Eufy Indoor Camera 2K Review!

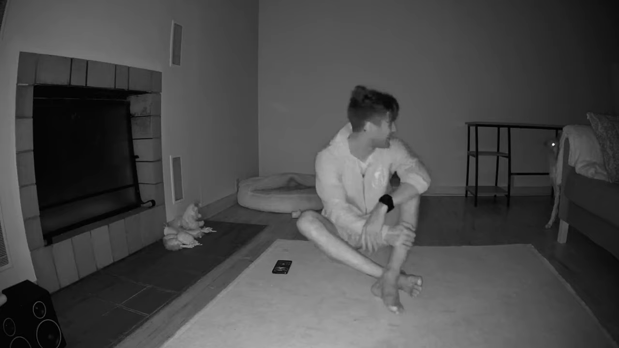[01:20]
No matter if it's day or night, you're going to capture all of it because it has a 125 degree field of view.
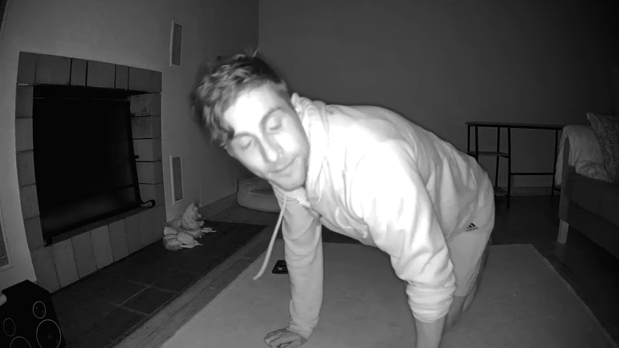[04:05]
When you're looking at night vision, boom, still stays with that nice bit of clarity with eight infrared LEDs.
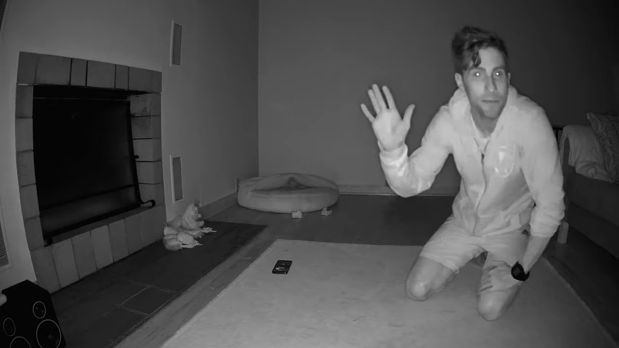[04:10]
When it comes to the inside especially, I'm really okay with 125-degree field of view. I think that really captures most of what's taking place in any given space.